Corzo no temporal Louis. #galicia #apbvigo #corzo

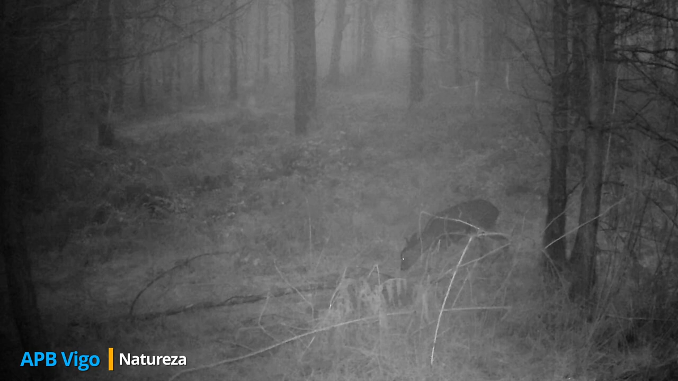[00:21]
O temporal Luís toca as costas galegas e as temperaturas baixam rapidamente em poucas horas, chegando a valores baixo cero nos montes da dorsal galega. Ao chegar a noiteña, un dos corzos que graváramos antes da cacería aparece de novo na zona. Esperamos ter noticias dos outros tres que fornán a familia o antes posible.